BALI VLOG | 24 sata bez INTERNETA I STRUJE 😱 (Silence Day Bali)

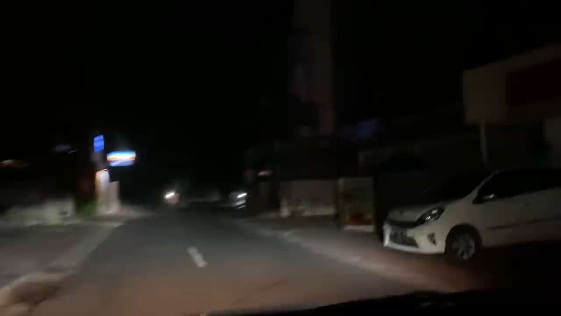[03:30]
ali van je već mrak svuda Svi su gasili svjetla A mi smo se paničarski Ajme, gluva je glavna ulica Nema svjetla